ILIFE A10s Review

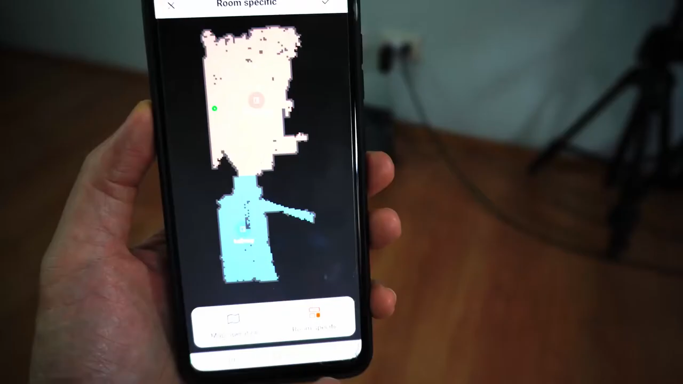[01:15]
It's also their first robot vacuum with selective room cleaning that adds a
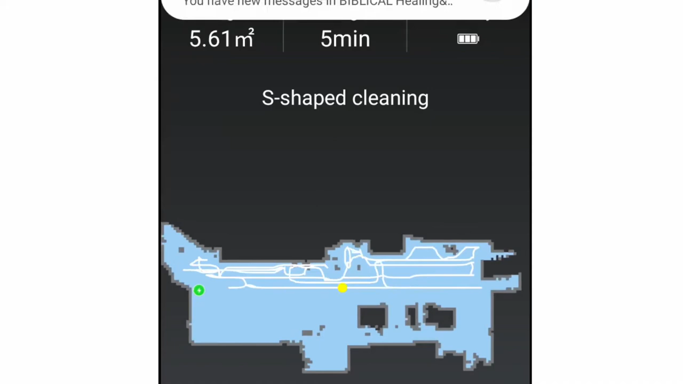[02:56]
Turns are really wide without any overlap. In fact, there's a gap between rows. When you combine it with the narrow brush roll, measuring less than 6 inches wide, there will be missed spots.
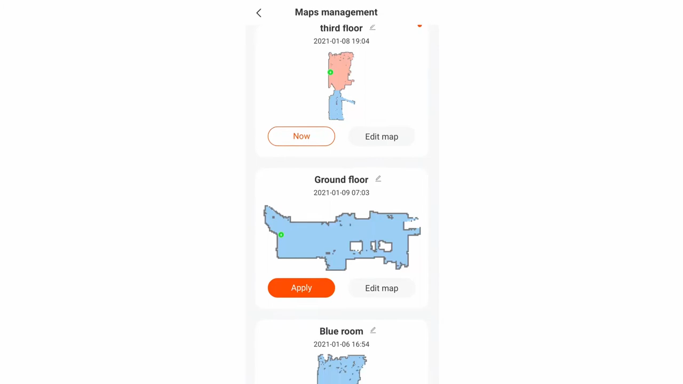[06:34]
but so far I've saved 3 map levels, and the Add New Map button is still enabled.
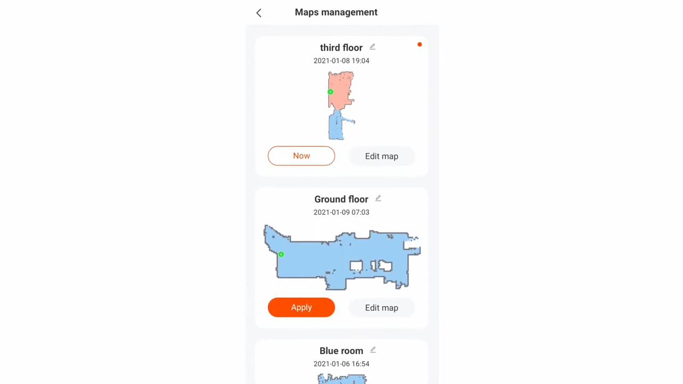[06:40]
So that's at least 4 levels, which is more than enough.
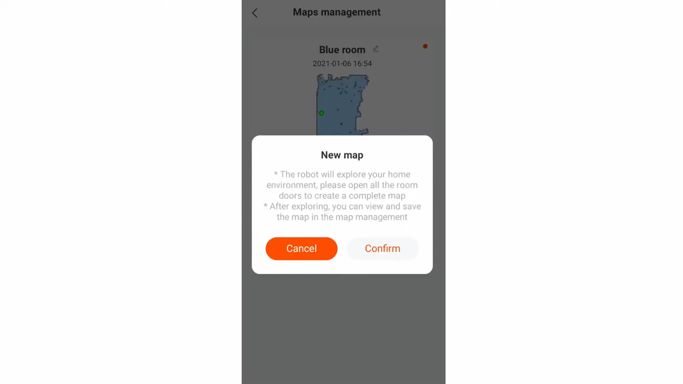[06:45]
Creating a new map is easy with just a few taps on the app. When creating a new map,
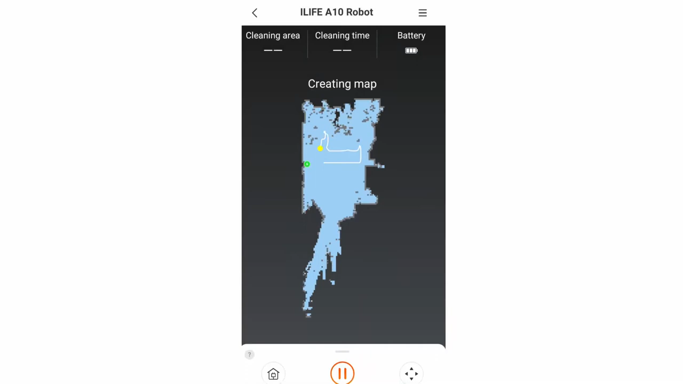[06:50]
the robot goes into exploration mode with the vacuum motor shut off to maximize coverage.
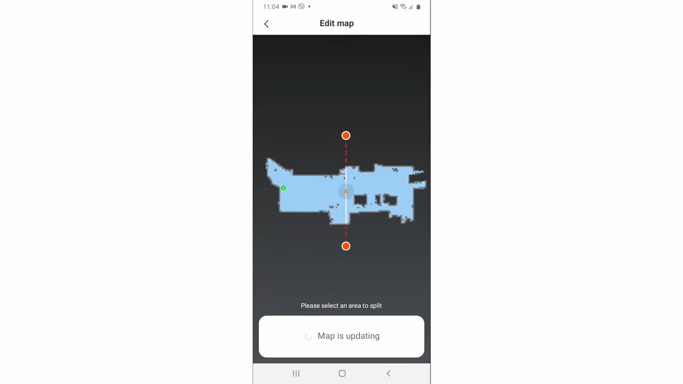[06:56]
After creating a map, you can now split areas and use custom names to identify these zones.
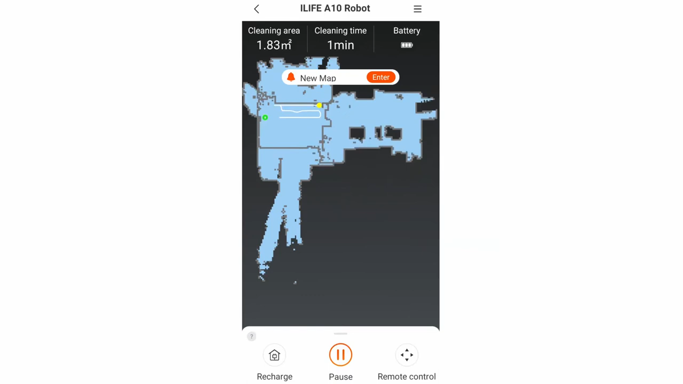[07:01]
However, the algorithm doesn't support automatic room recognition. So just in case you move the robot to a different area, you'll have to manually select the corresponding map level. If not, the robot will create a new map.
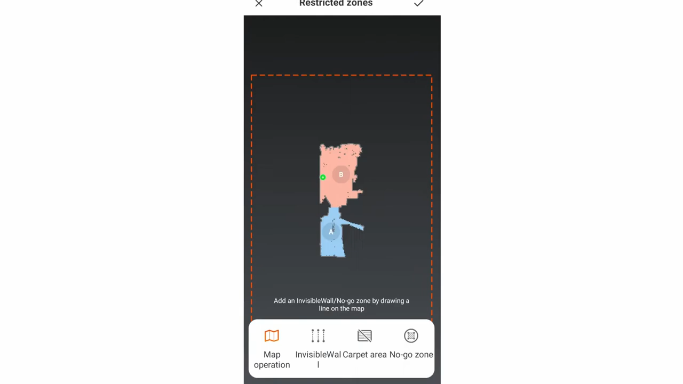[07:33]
but iLife's version is different from Roborock and Roomba, where it increases suction when it detects carpet. With iLife's app, you'll have to assign carpeted zones on the app to notify the robot that these areas have carpet,
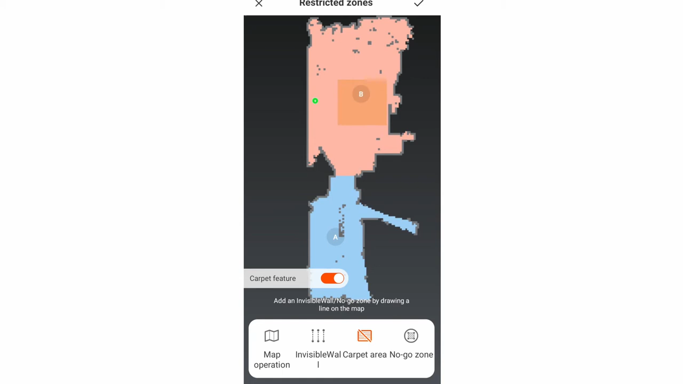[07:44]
so it increases suction when it enters these zones.